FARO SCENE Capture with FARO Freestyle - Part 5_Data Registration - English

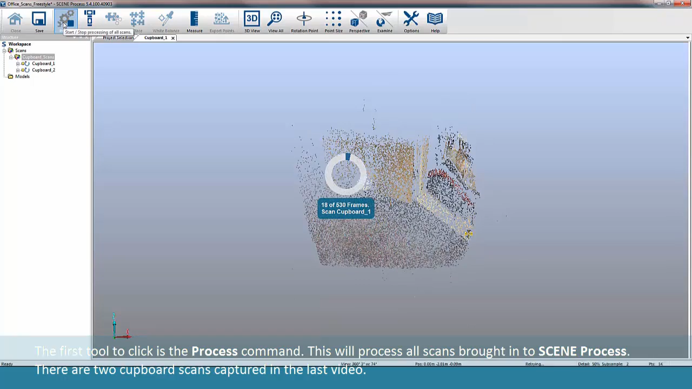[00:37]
The first scan is 530 frames.
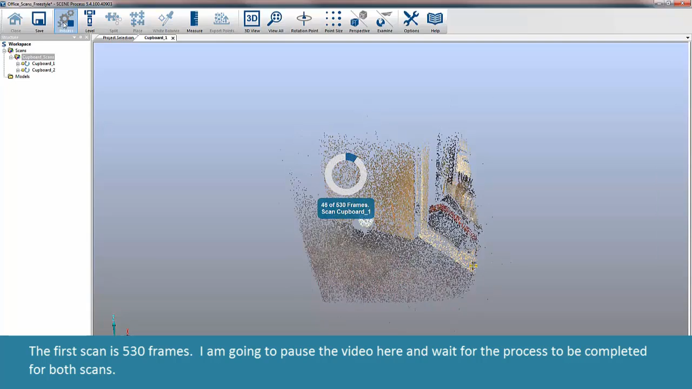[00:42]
I am going to pause the video here and wait for the process to be completed for both scans.
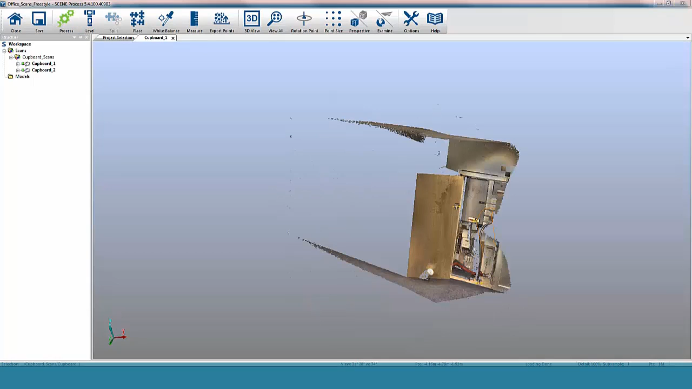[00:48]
The processing of images is now complete.
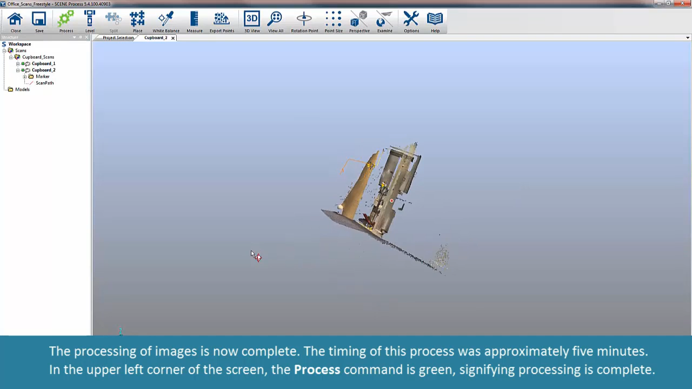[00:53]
The timing of this process was approximately 5 minutes. In the upper left corner of the screen, the Process command is green, signifying processing is complete.
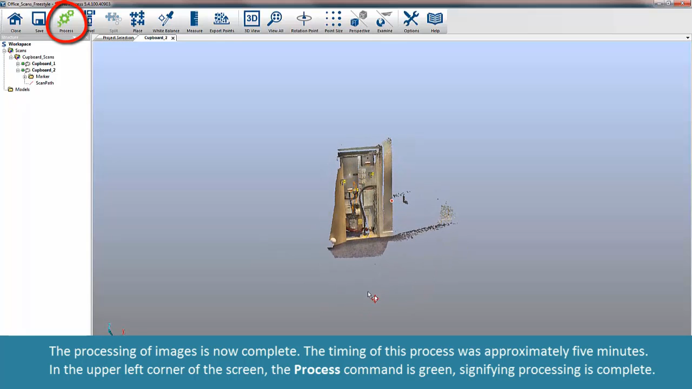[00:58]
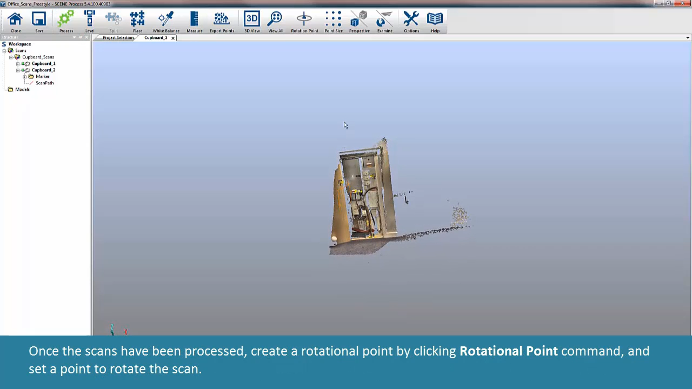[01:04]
Once the scans have been processed, create a rotational point by clicking Rotational Point command and set a point to rotate the scan. You may also use the controls on the left and the right of the screen to rotate the scan.
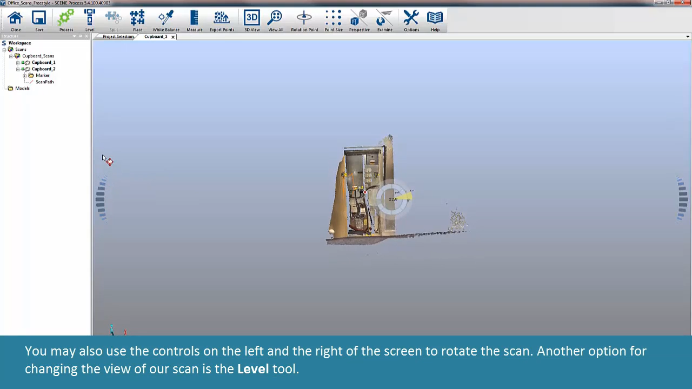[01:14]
Another option for changing the view of our scan is the Level tool.
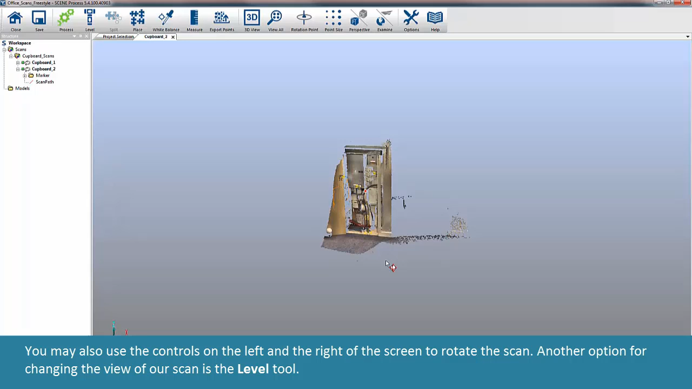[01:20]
To level our scan,
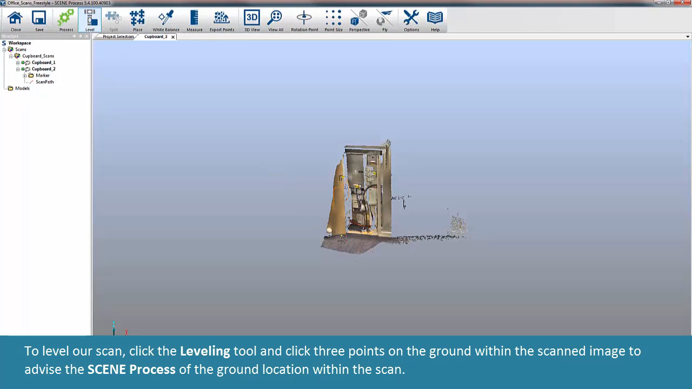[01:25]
click the Leveling tool and click 3 points on the ground within the scanned image to advise the scene process of the ground location within the scan.
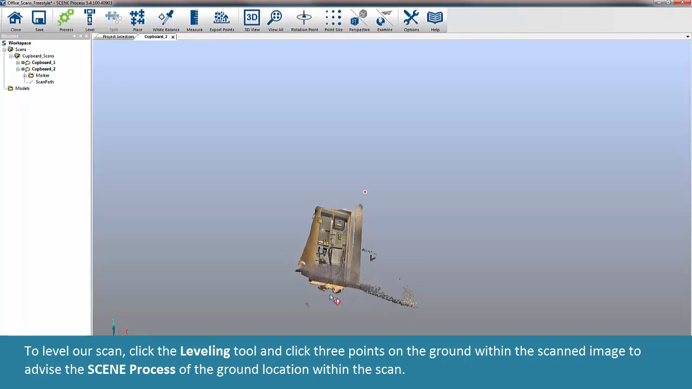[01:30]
The next tool is the Split command. The Split command can be used to separate a scan into different parts.
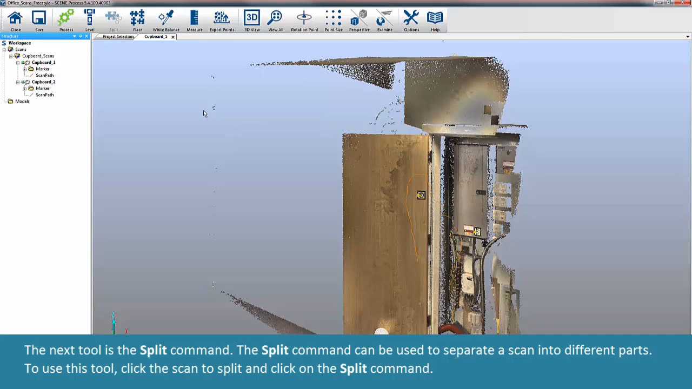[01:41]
To use this tool, click the Scan to Split and click on the Split command.
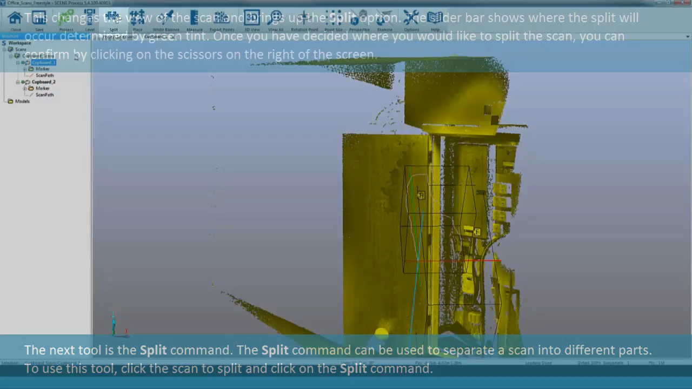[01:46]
This changes the view of the scan and brings up the Split option.
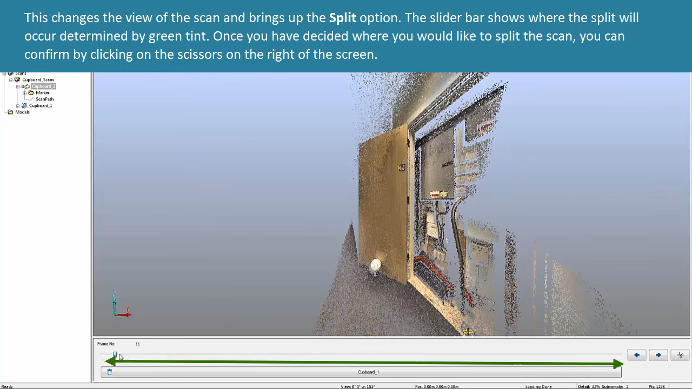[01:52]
The slider bar shows where the split will occur determined by green tint. Once you have decided where you would like to split the scan, you can confirm by clicking on the scissors on the right of the screen.
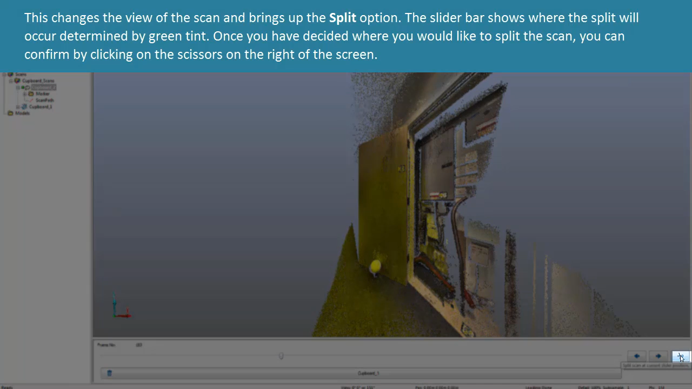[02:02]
Now we're going to register or join our scans to form a single scan of both images. Click the Cupboard cluster and click the Place command.
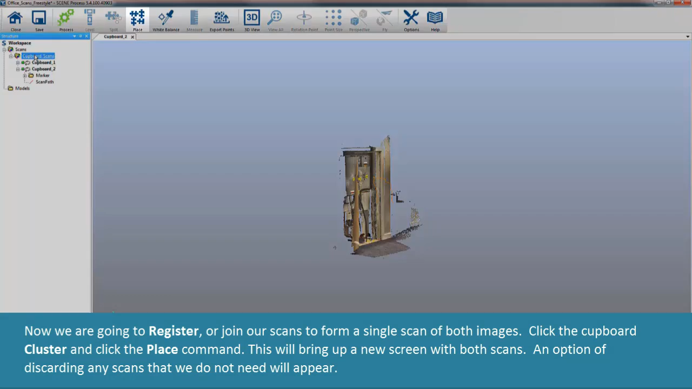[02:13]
This will bring up a new screen with both scans.
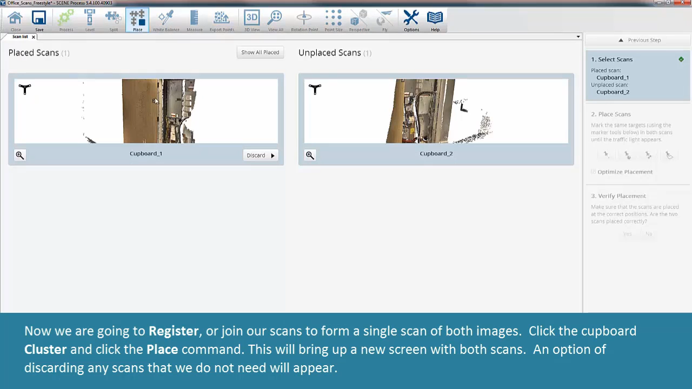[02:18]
An option of discarding any scans that we do not need will appear.
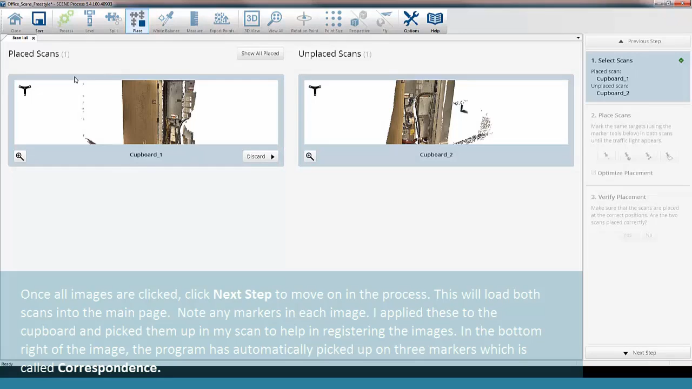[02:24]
Once all images are clicked, click Next Step to move on in the process.
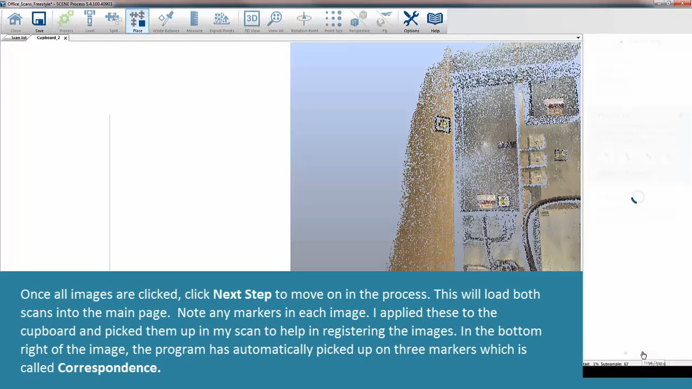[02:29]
This will load both scans into the main page. Note any markers in each image. I applied these to the cupboard and picked them up in my scan to help in registering the images.
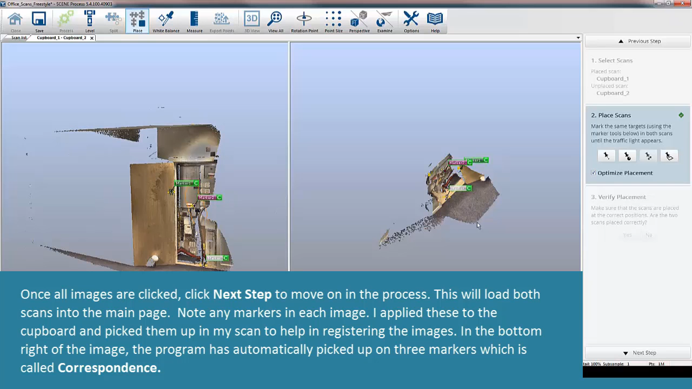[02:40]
In the bottom right of the image, the program has automatically picked up on three markers, which is called Correspondence.
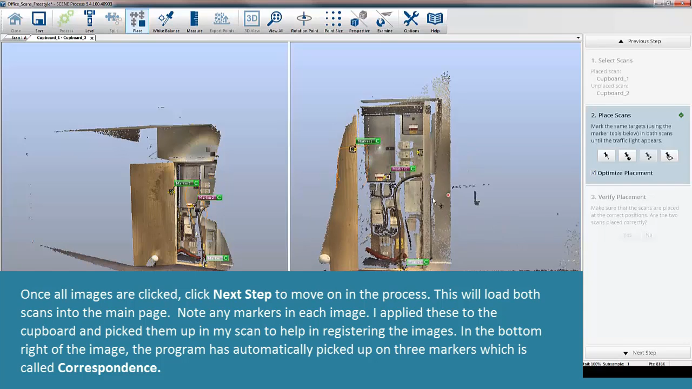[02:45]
Correspondences are used to register the two images together to create one unified scan. You can also add correspondences manually, which can be completed with the option Scan Points, Spheres, Checkerboards, or Planes.
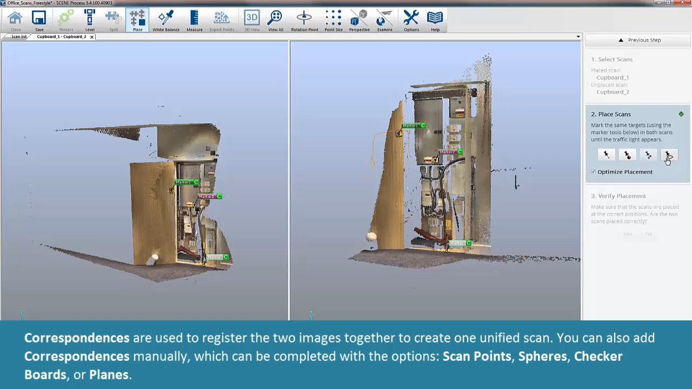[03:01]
Using the sphere correspondence, click the sphere located in both images. The correspondence point has registered in the bottom right of the screen showing four correspondence points. Click Next Step and the images will be joined.
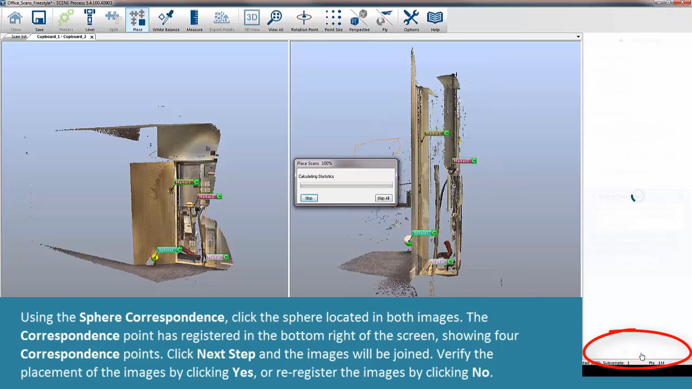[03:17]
Verify the placement of the images by clicking Yes or re-register the images by clicking No.